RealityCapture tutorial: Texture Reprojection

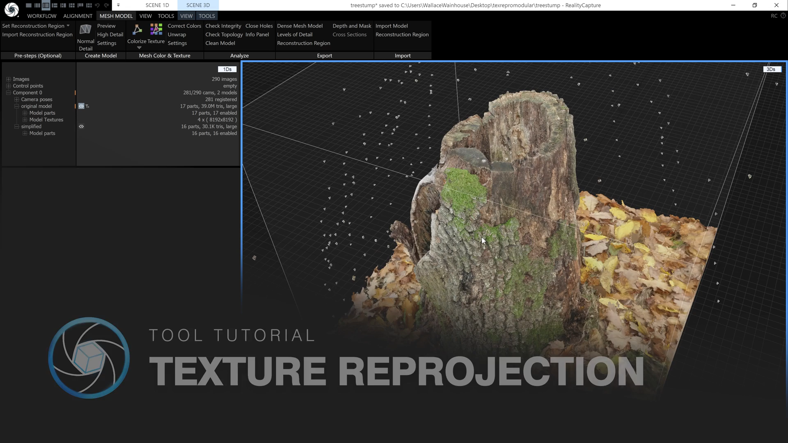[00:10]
Using this tool you can reproject a texture from a textured model onto another model within the same component. It is mainly useful for creating textures for simplified versions
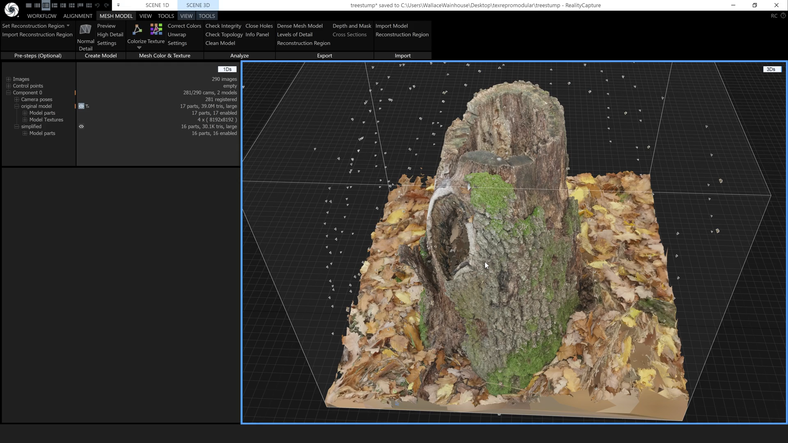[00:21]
of the model in a significantly shorter amount of time than texturing from scratch. We can also use the tool to create normal and displacement maps.
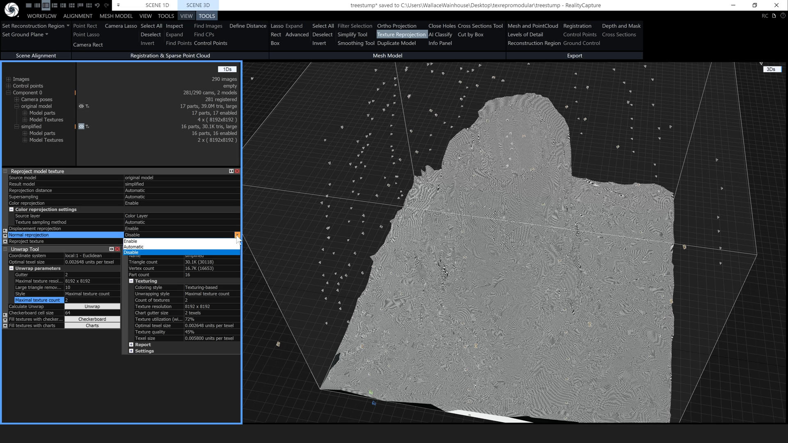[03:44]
I'm going to enable both of these and now all there is left to do is click the reproject button.
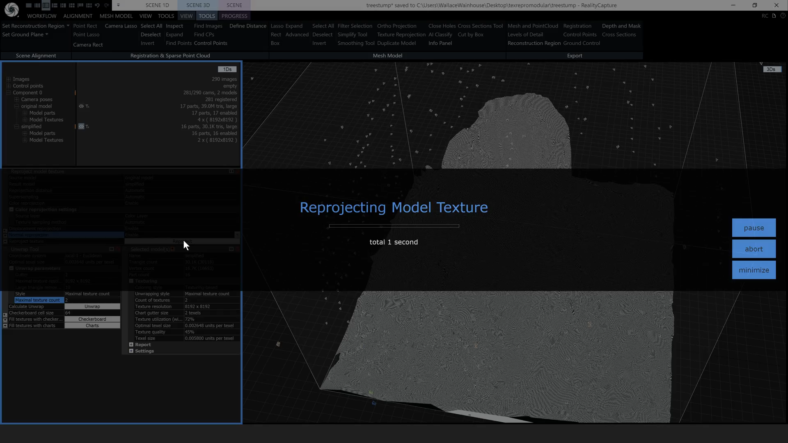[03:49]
Here is the result. There are two ways you can take a look at your normal and displacement maps.
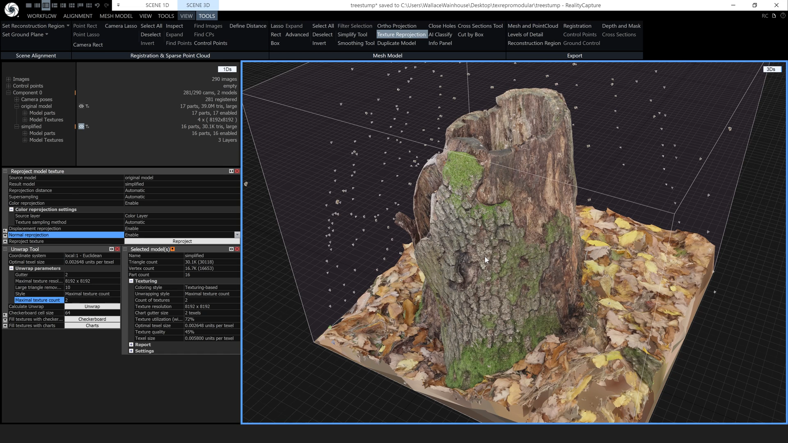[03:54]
You can make a 2D view and drag and drop the textures onto it
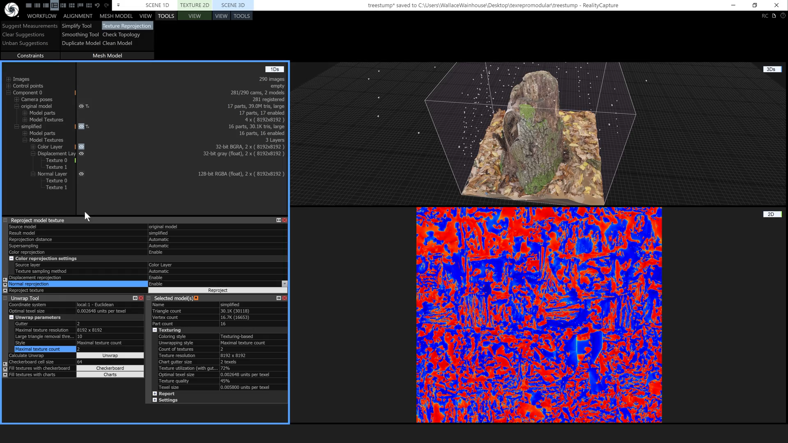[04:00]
or you can click the eye icon next to the textures to see them on the model.
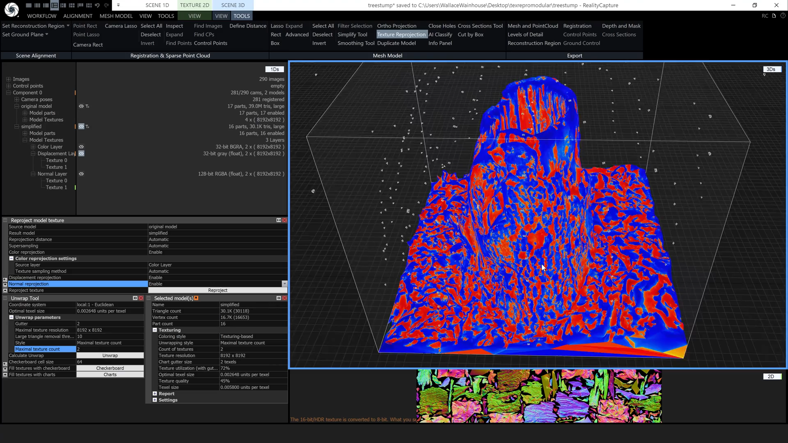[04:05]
The red and blue colours you can see on the displacement map are just RealityCapture's representation of the values.
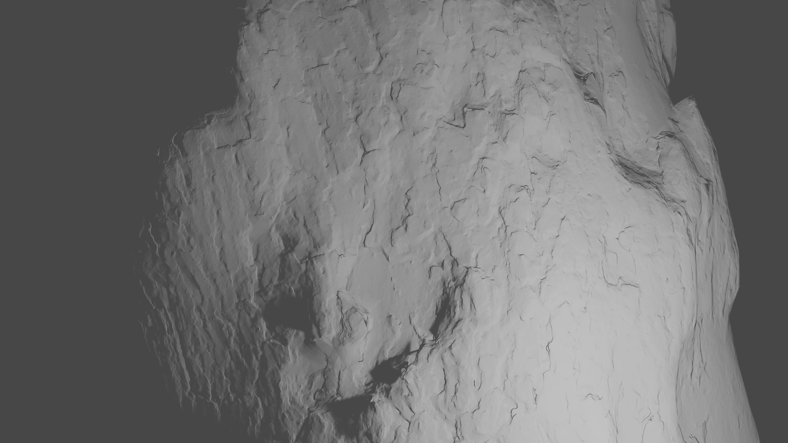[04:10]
The actual displacement map has no colour information, only positive and negative values for height above and below the surface,
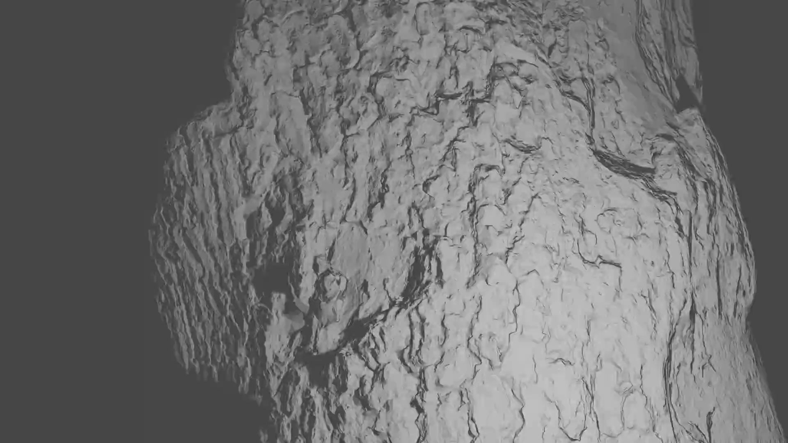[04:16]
blue parts being the bits where the original model's surface was above the surface of the result model and red below.